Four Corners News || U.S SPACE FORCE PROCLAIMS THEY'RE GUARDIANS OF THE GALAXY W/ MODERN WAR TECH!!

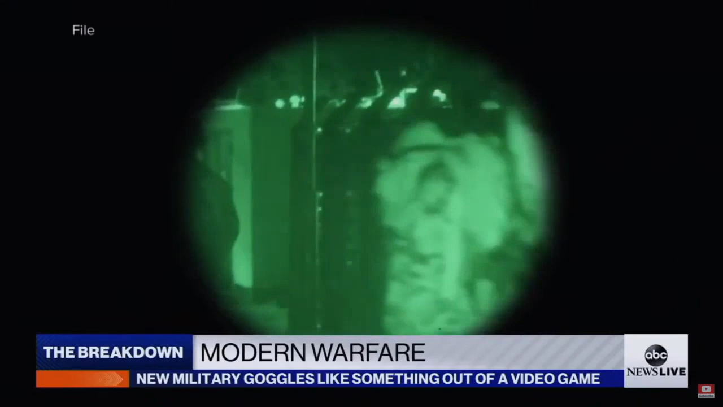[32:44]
Night vision no longer means looking through what looks like a straw, but a full 180-degree view. Man.
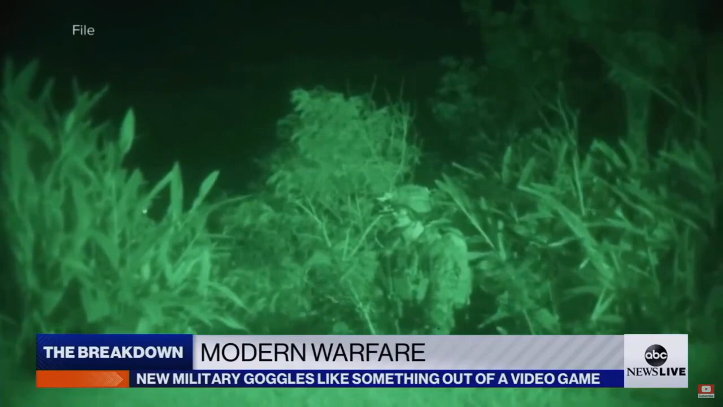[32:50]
And with the turn of a knob, thermal technology does something night vision goggles can't do.
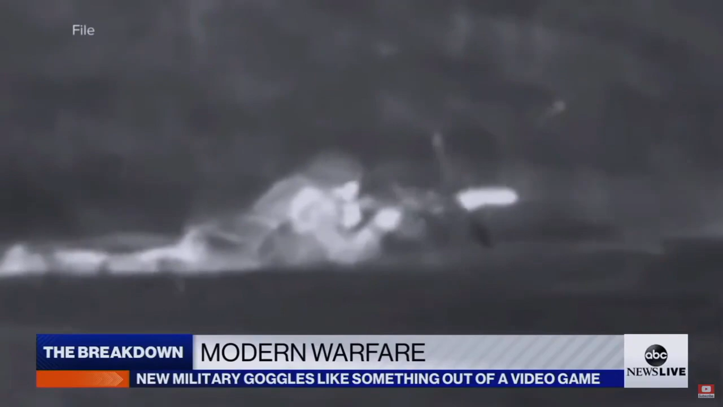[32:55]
All of a sudden, smoke environments become clear as day. Adding a scope to rifles gives troops an edge in dangerous urban warfare.